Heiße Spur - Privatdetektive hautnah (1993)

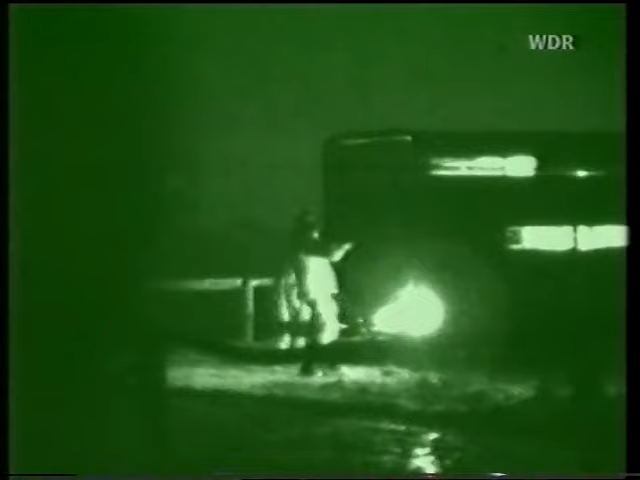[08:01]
Aus einem sicheren Versteck fängt die Nachtsichtkamera ein merkwürdiges Schauspiel auf Detlefsons Weide ein.
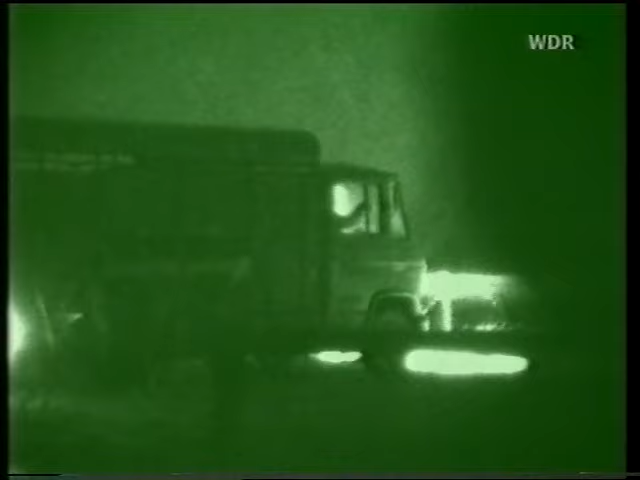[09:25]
Der angetrunkene Schlüter lässt nun Detlefsen ansteuern.
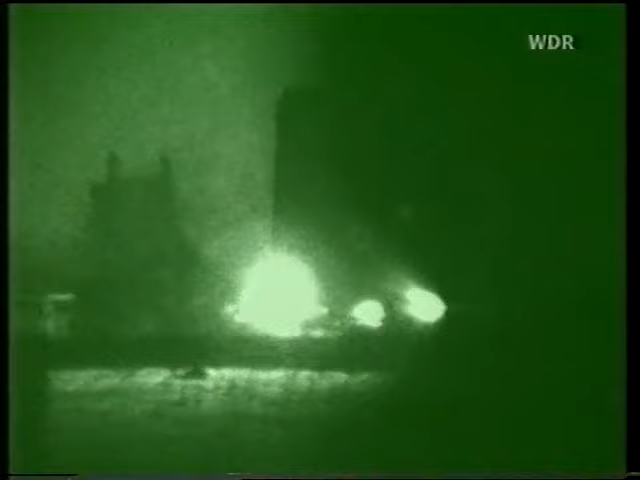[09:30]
Kurz darauf rangiert der Viehtransporter vor der Schlachterei im Nachbarort Strübel.
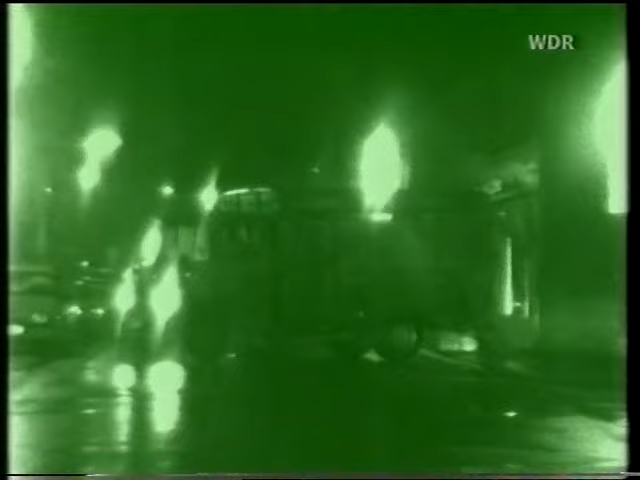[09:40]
Die Nachtsichtkamera hat diesen Viehtransport lückenlos festgehalten.
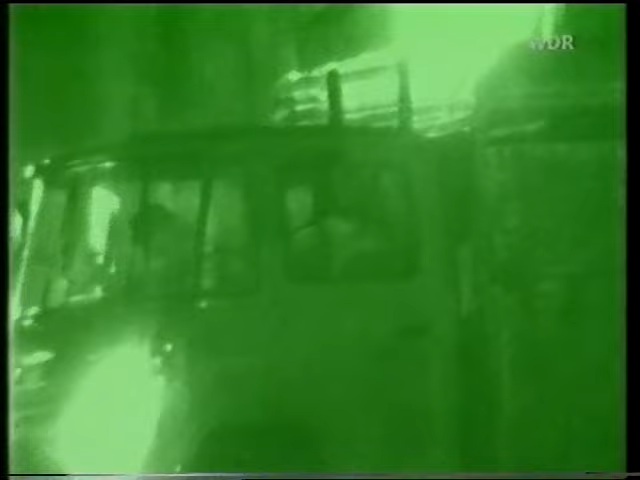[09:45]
Aber damit sind Detlefsen und Schlüter noch nicht als Viehdiebe oder Versicherungsbetrüger entlarvt.
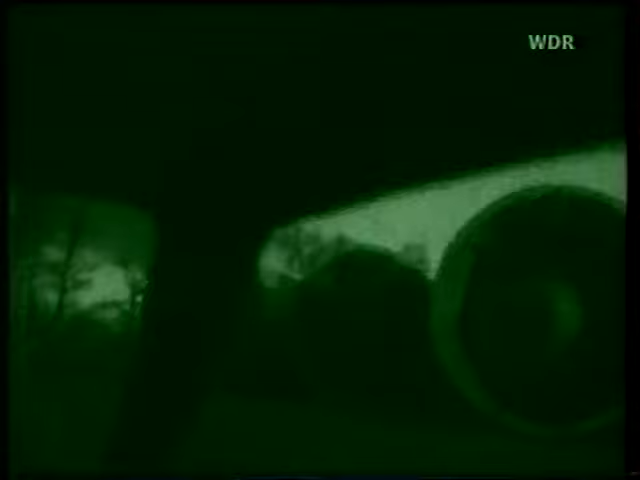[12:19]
Deshalb beginnt Langes erste Observationsnacht erst fünf Tage nach dem letzten Einbruch.
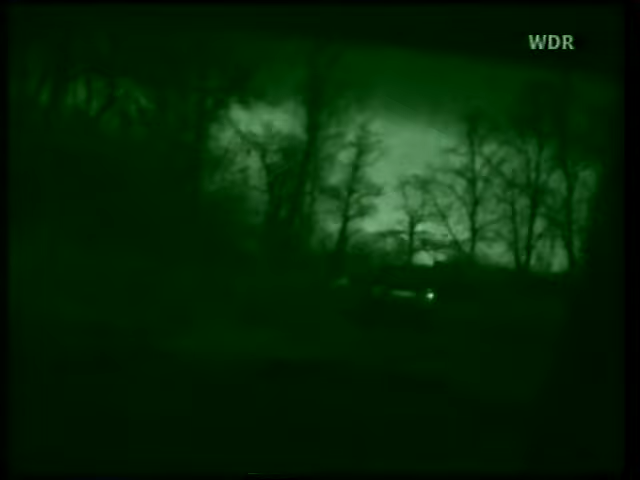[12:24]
Er und das TV-Team fahren mit unbeleuchteten Autos zu ihrem Versteck am Leergutlager.
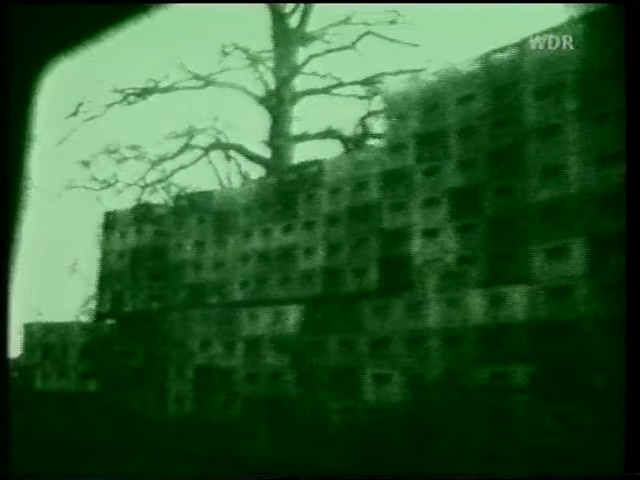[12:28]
Nachtsichtbrillen ermöglichen eine Orientierung in diesem düsteren, unwegsamen Gelände.
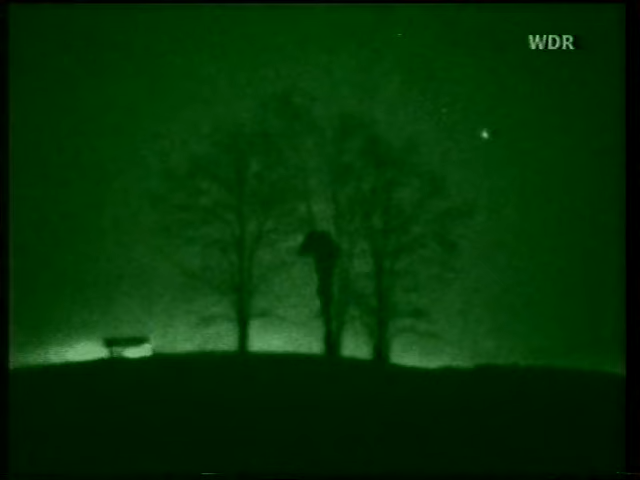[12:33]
Kennt der Detektiv keine Angst? Na ja.
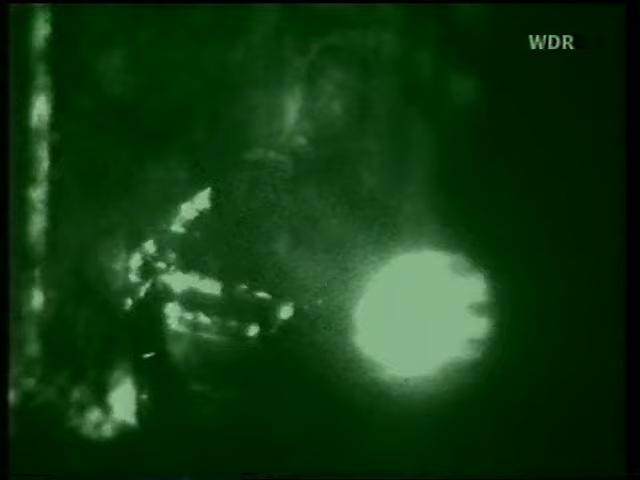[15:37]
Scheiße. Naja, ich habe ja wenigstens das Kennzeichen. Aber wir hauen ab, du.
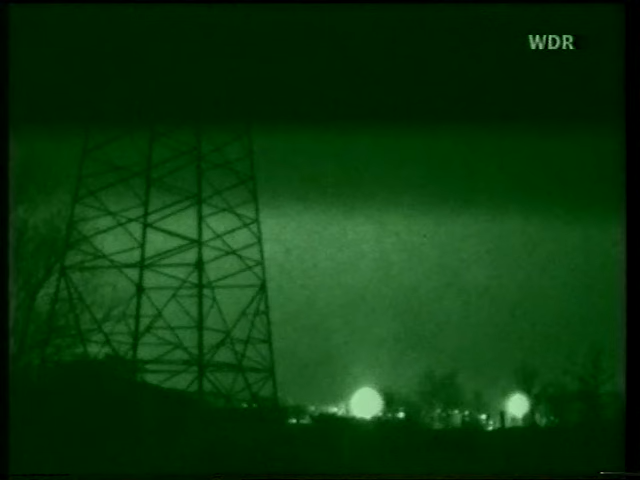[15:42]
Okay. Augenblicke später der zweite Alarmruf.
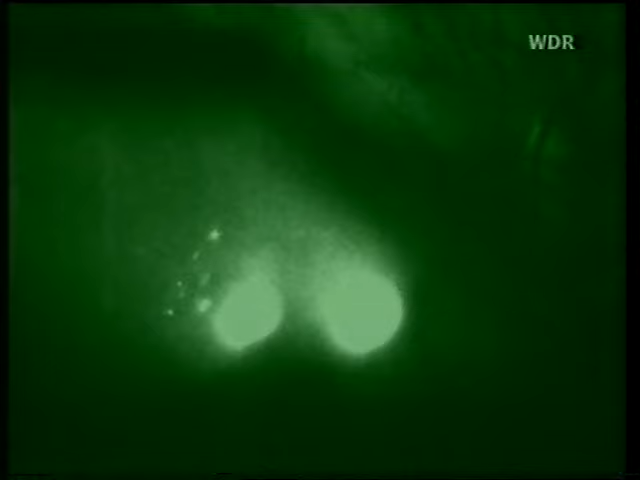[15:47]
Jetzt kommt wieder Besuch. Wir drehen, du.
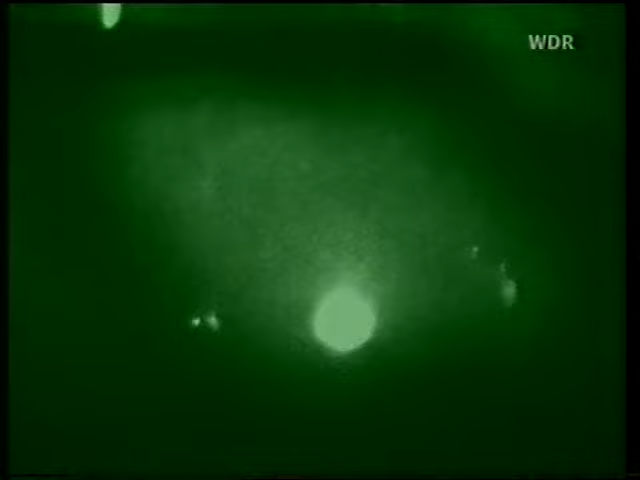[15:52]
So aussieht, das sind vier Mann drin. Du, wir fahren wie die kapotten. Wir sind da.
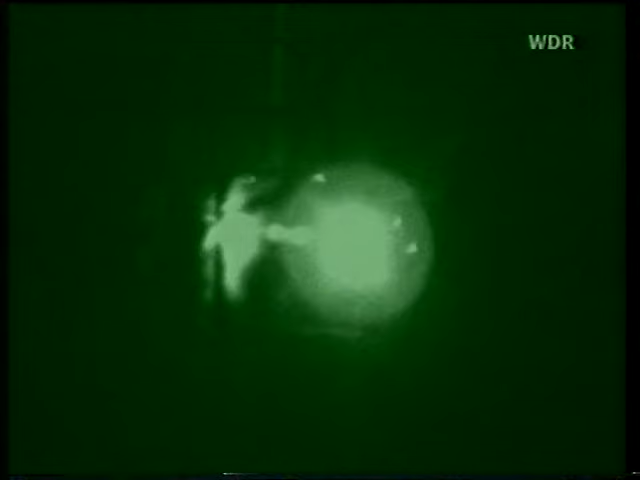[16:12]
Jetzt sieht es aus, als wenn Sie sich festgefahren haben.
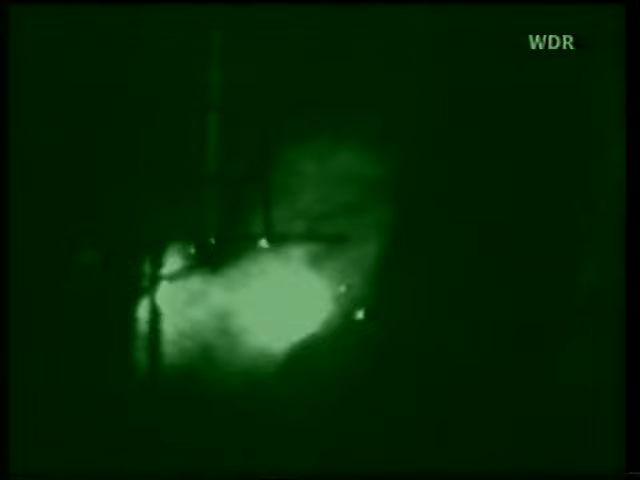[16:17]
Ich fahre jetzt mal hinter die. Du müsstest von der anderen Seite kommen.
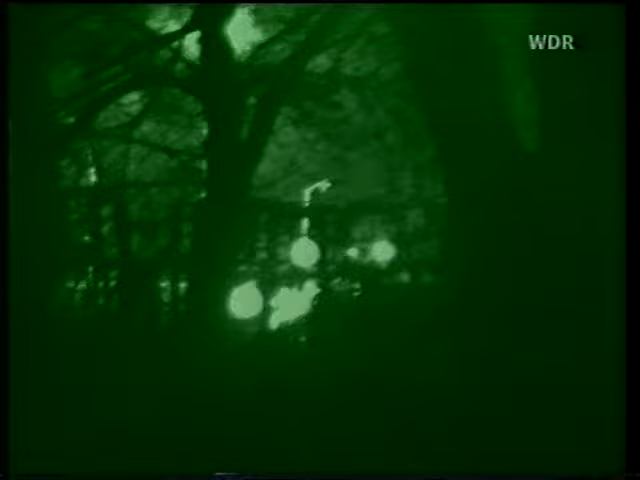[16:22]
Die Detektive nehmen mit ihren beiden Autos die verdächtige Limousine in die Zange.
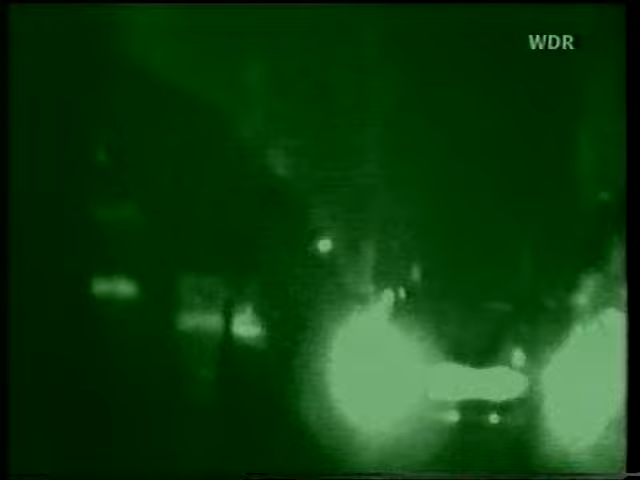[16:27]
Doch die vier Insassen sind nicht die Flaschendiebe. Sie gehören zu einer Bürgerwehr, die seit kurzem in dieser Gegend Patrouille fährt.
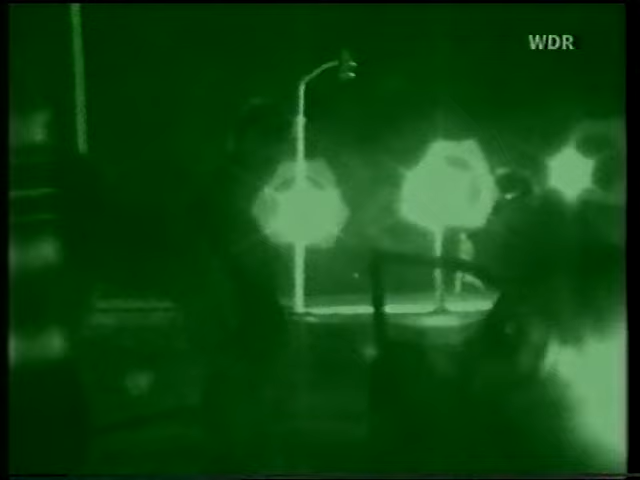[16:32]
Die Dicken mit dem Pudel, den kennen wir gut.
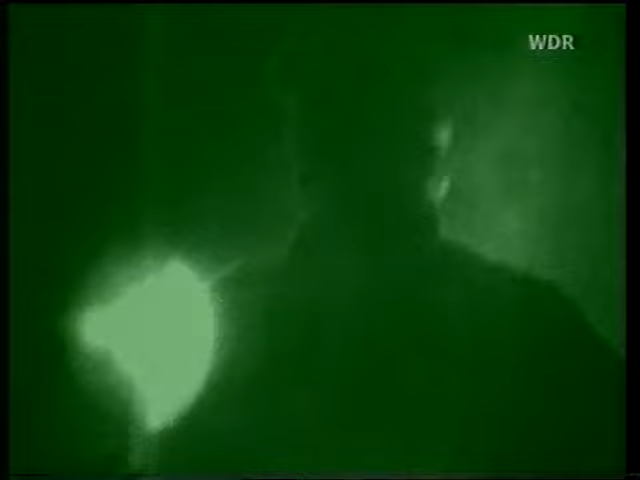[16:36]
Wahrzeitig schon öfter mal in dieser Richtung produziert und Schutz angeboten für einzelne Unternehmen.
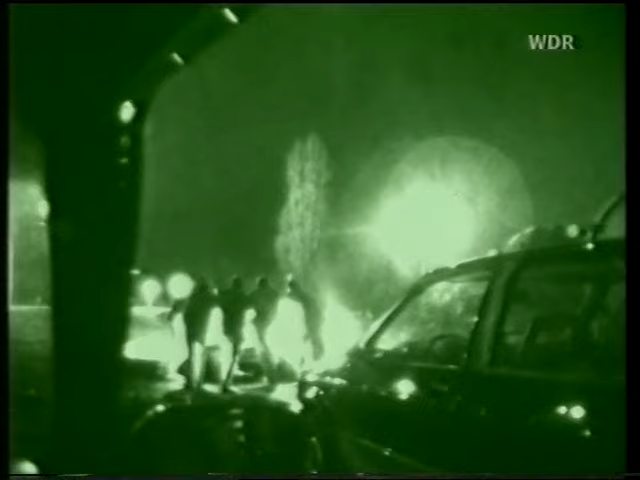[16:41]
Sieben Männer schieben das Auto der Bürgerwehr aus dem Morast. Über den Rest der Nacht schreibt Lange in seinem Bericht keine besonderen Vorkommnisse.